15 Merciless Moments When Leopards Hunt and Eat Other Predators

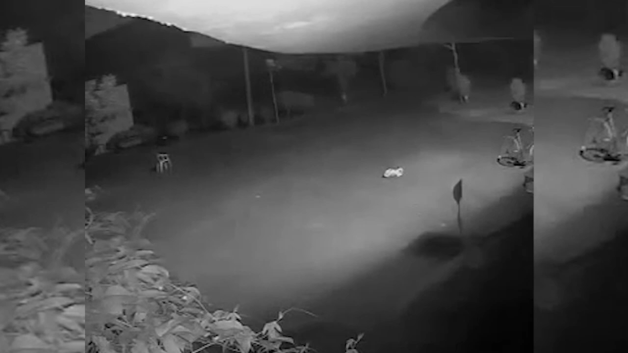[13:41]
has no idea that a leopard is approaching it and boy is it a big leopard it's over in seconds when the big cat lays his paws on the dog even if this dog had seen the big cat approaching the outcome would have been the same in the middle of all night in india a
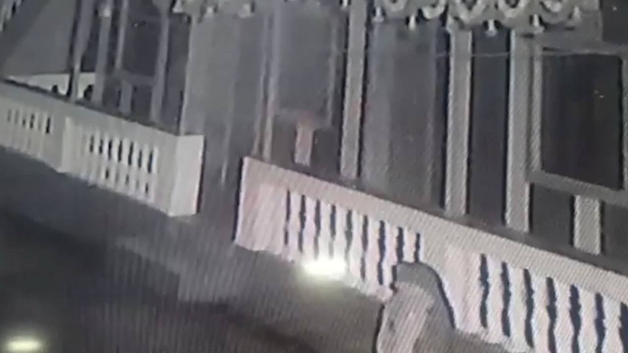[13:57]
leopard enters a house and emerges with a large dog in its mouth dragging it on the ground away from the house to certain death
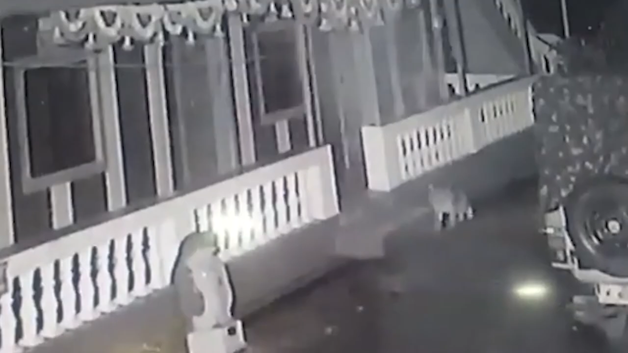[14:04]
consider living in a neighborhood where leopards are allowed to enter homes as if they were pets it's incredible a leopard wrestles with an antelope